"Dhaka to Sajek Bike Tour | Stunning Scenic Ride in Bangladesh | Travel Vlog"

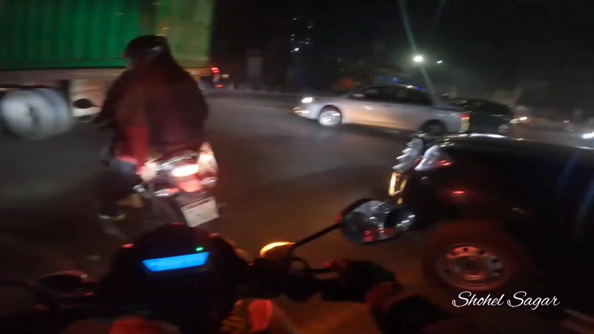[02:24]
রাস্তায় মোটামুটি ভালোই ট্রাফিক মনে হচ্ছে, হ্যান্ড গ্লাভসটা হারাই গেছিলো, এর জন্য আবার আমাদের একটু ব্যাক করতে হয়েছিল।
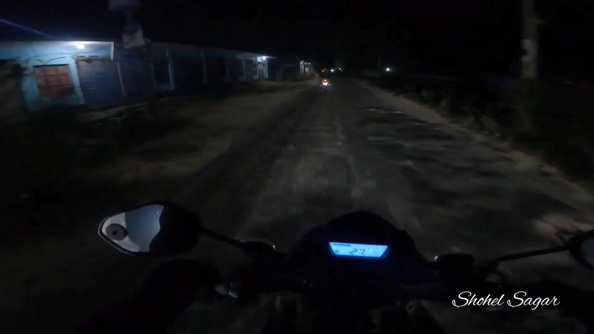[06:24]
এখন ঘড়িতে সময় 5:30 বাজে, আর মেন হাইওয়ে রাস্তা থেকে আমরা বারোঘাটের যে রাস্তাটা সেখান দিয়ে খাগড়াছড়ি রাস্তার দিকে রওনা হয়ে গেলাম। প্রচণ্ড লেভেলের ঠান্ডা, হাত ঠান্ডা একদম জমে যাচ্ছে, প্রচুর ঘুম ঘুম পাচ্ছিল। যাই হোক,
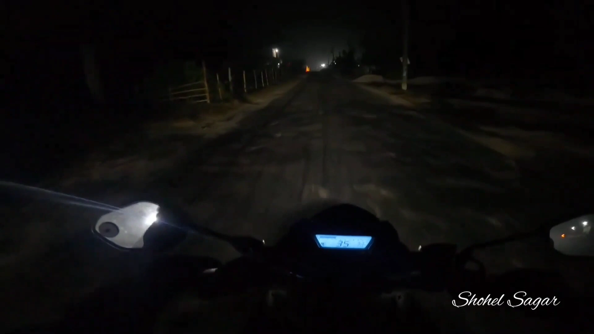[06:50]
এখন একটু বেটার ফিল করতেছি, এতক্ষণ মানে প্রচণ্ড খারাপ লাগতেছিল। মানে বিষয়টা হয়েছে মানে ঠান্ডা আর ঘুম দুইটা একসাথে মানে আমাদের কাবু করে ফেলতেছে,
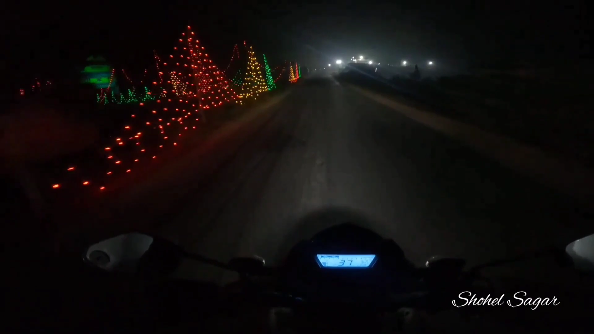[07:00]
জ্যাম লেগে গেছে কেন জানি। আচ্ছা, এত বাস কেন এগুলা?
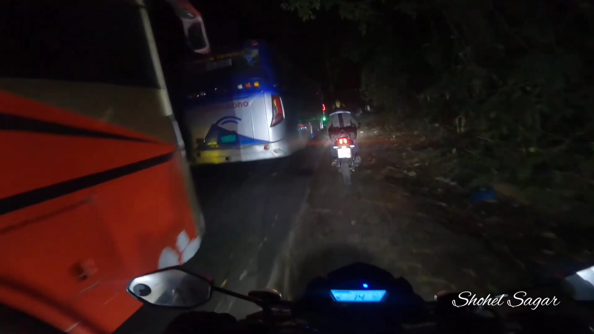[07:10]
ফেরি পার করবো সামনে কি ফেরি পারাবার নাকি?
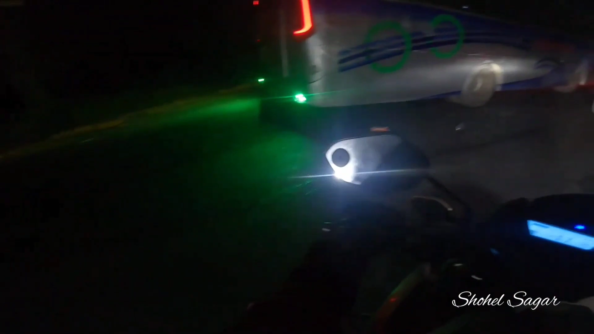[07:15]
অ্যাক্সিডেন্ট হয়েছে মনে হয় এখানে একটা।
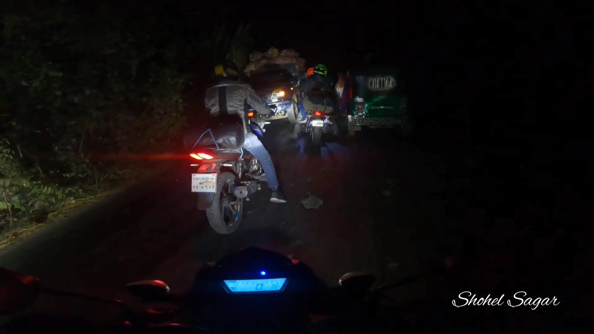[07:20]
অ্যাক্সিডেন্ট হয়েছে নাকি ভাইয়া? ও মাই গড,